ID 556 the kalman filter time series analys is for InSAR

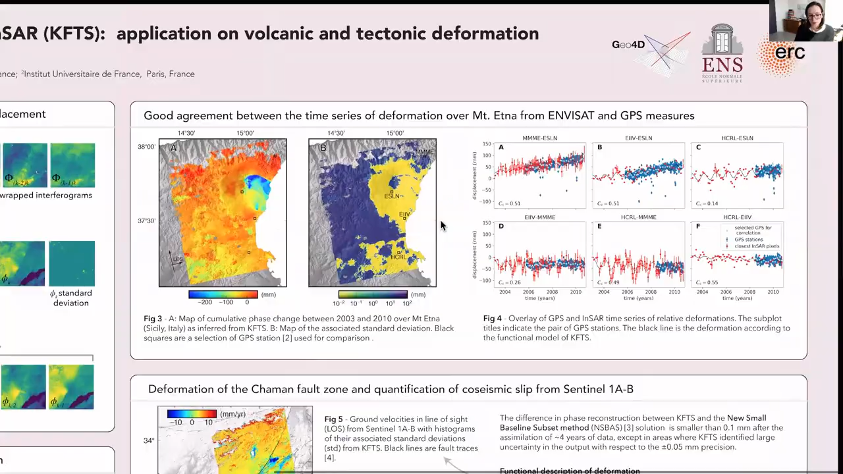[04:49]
So, our first real-case example is the application of KFTS on a set of ANVISAT interferograms already used in several validation studies, including Dwight et al. 2011. So, you have the cumulative phase change with its standard deviation. It's 0.01 on the volcano flank and more than 10 mm outside in the agricultural area because not many antifograms are unwrapped in those regions.
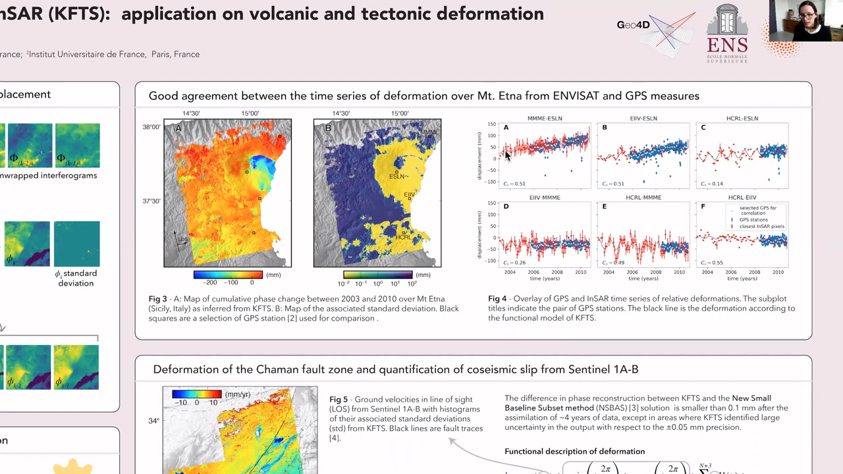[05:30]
Differential time series of displacement in the satellite line of sight from GPS and in SAR. So, there is good correlation between the KFTS output and the GPS time series.